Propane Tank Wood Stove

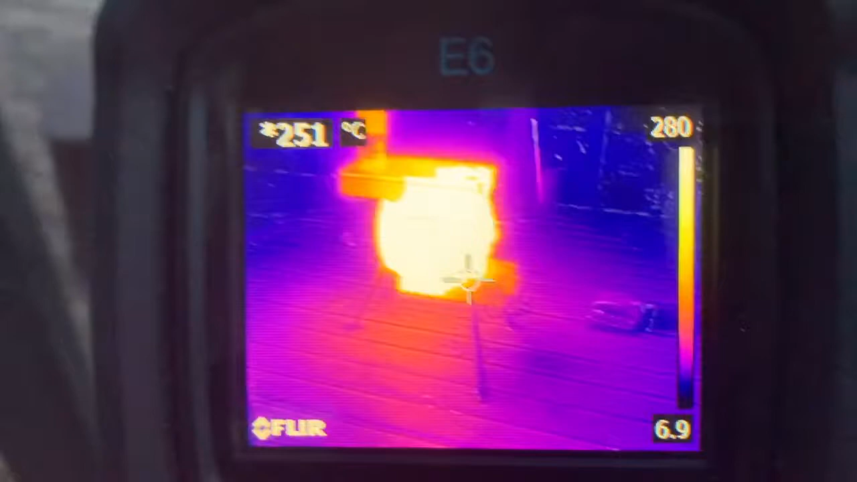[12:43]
On screen: spot 251°C
By the way, just to point out, the temperature underneath, directly below the wood stove, is just close to 90 degrees Celsius, okay, some areas a little bit higher, but it's just under 90, 100 degrees Celsius. So, if you're going to burn it for a long time,